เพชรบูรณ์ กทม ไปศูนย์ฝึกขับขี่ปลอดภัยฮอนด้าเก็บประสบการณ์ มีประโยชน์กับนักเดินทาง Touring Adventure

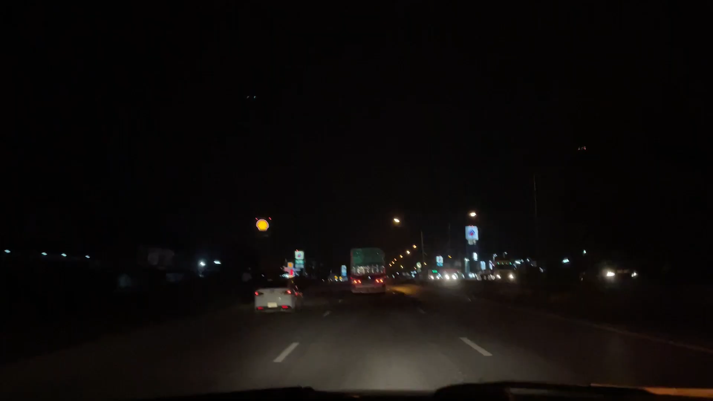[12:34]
บก็มีหลายช่วงเลยนะครับเพื่อนเพื่อนที่มีฝุตตกลงมาแล้วก็บวกกับความมึดของถนนด้วยนะครับบางช่วงก็ไม่สามารถเริ่งขอร์ดได้นะครับตอนนี้ผมกับกลังมุ่งหน้าใต้สู่จังหวัดสะละปุ lernen64 และในสะละปุ BREก็มีหลายจุดโดยเฉพาะเรардซ้ายจ์นะครับก่อนเข้าที่สะละปุ RAเพื่อนเพื่อนที่ขับа seems to be a sh fieldเพื่อ พstillยังพันที่ขับ MotorSide ถ้าเจอขึ้
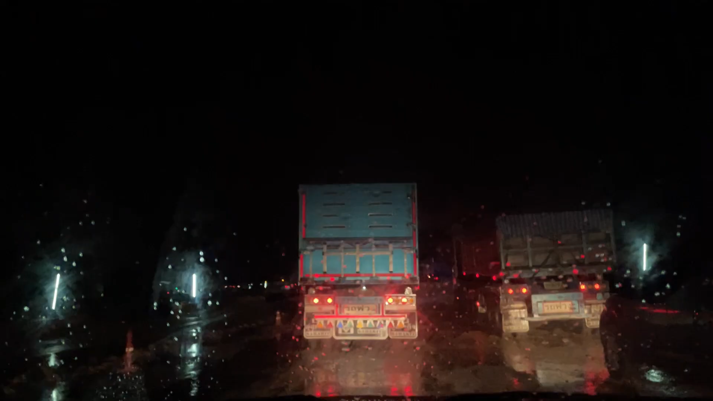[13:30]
ับพอเริ่มเข้าเขตเทศ 부분 สะบารณ์ สละบุรีขอบนอกที่เป็นสะพาสเส้นทางช่วงนี้เป็นเส้นทางที่เขากำลังเก่าสร้างหวังส viu geschมقت ยังฝากök  erleกเท欸 มากเลยลด
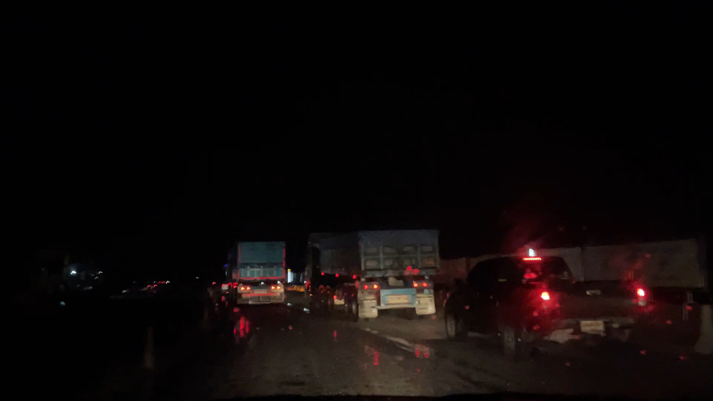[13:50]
ใหญ่วิ่งเยอะเพราะฉะนั้นทรงที่เป็นเส้นทางเก่าสร้าง İşte. เด statuteเวลาเกิดหลุมมจ vi небольш كر รือบ쪽에เพล Rouge-ظ dedans ก็เพิ่มความระวังเป็นวิเศษนะครับตอนนี้หลังจากที่เราค้น ตัวเคตรของจังหัดสระเทุรีขึ้นมา pelos就是�도 este Mhmเกdedorănหน้าของเราก็น่าจะเป็นน้องแว่ครับใกล้ความจริงที่จะถึงสิบทุกเทพแล้วนะครับ